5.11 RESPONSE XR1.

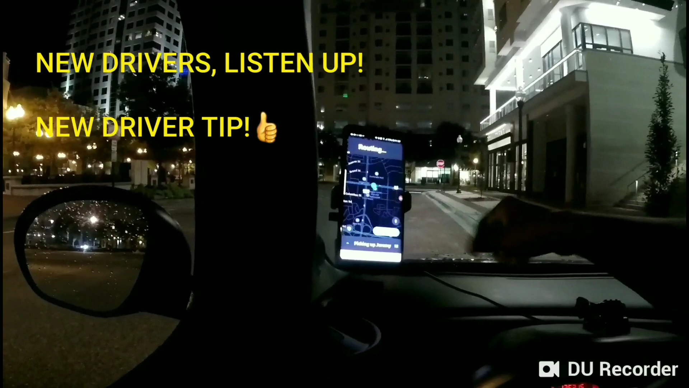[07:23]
I literally stopped filming, and it got a ping. See, guys, told you, right around 0200, be out here at Town Center. All right, so I'm leaving Motel 6.
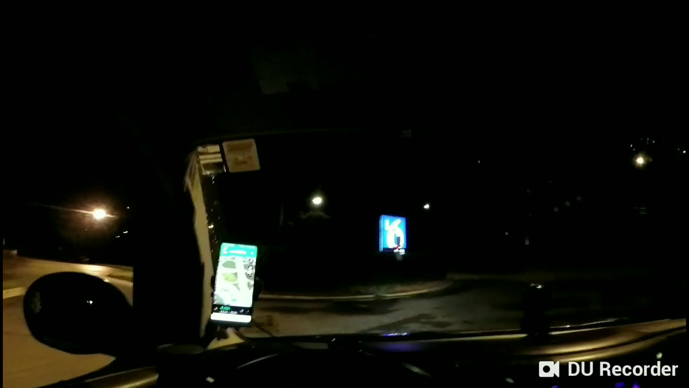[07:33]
For those of you in Virginia Beach that know where Motel 6 is, picked up at Keegan's. Keegan's, not Murphy's. I keep missing, for some whatever reason, getting that confused.
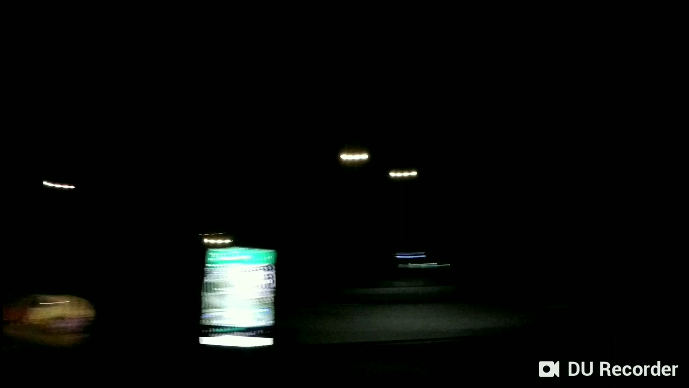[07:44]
But Keegan's at Town Center. And guess where I'm going back to? Keegan's. So what am I telling you, rideshare drivers? 2 a.m. Be perched outside of Keegan's at Town Center, even on an oddball Thursday night, and you will probably get pings from Keegan's. And before I got done with that person, whose name, well, I'll just say his name was a character on SpongeBob, and not the squirrel, and of course not SpongeBob, so you can kind of narrow it down.
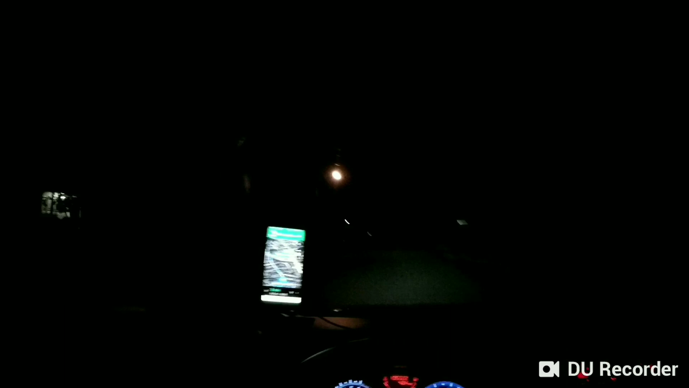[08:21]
And before I got done dropping him off moments ago as I head towards Princess Anne Road here off of Lower Dunmore Drive here in Virginia Beach, I got this ping here. So that's one of the advantages of driving at night. And I know this video is about the flashlight, but it's also a rideshare channel. So sharing my adventures. It's 17th Street and Pacific.